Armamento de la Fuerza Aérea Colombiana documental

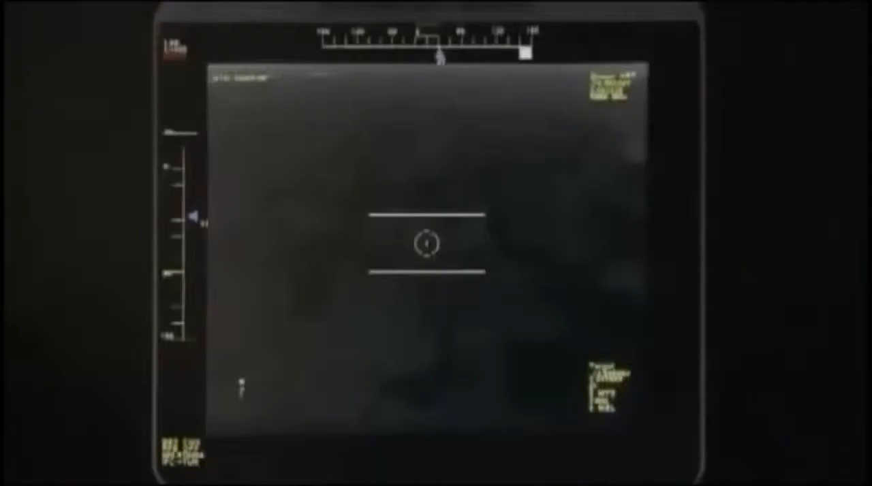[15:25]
El sistema FLIR detecta el movimiento de cuerpos y el calor sobre el terreno. Puede encontrar campamentos que utilizan camuflaje.
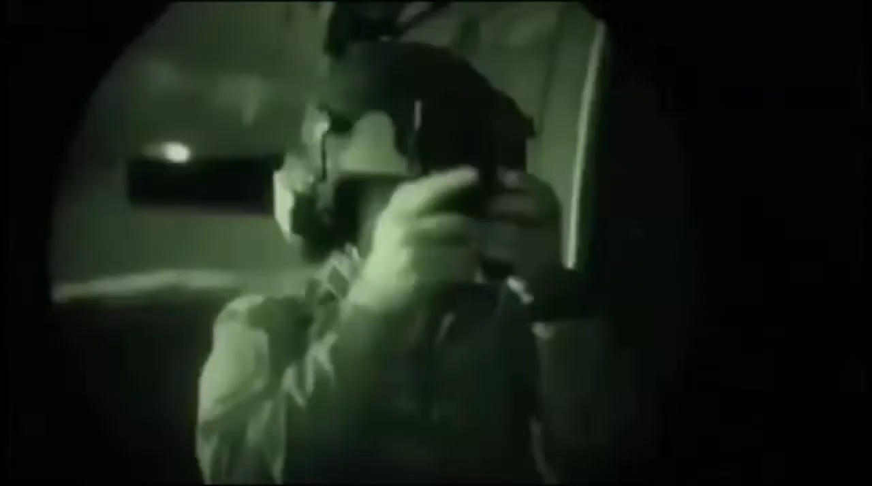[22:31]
Inclusive los Estados Unidos nos piden intercambios de experiencias para ellos aprender. Nosotros salimos a vuelo con unos dispositivos que se llaman lentes de visión nocturna, los cuales nos permiten ver claramente toda la topografía.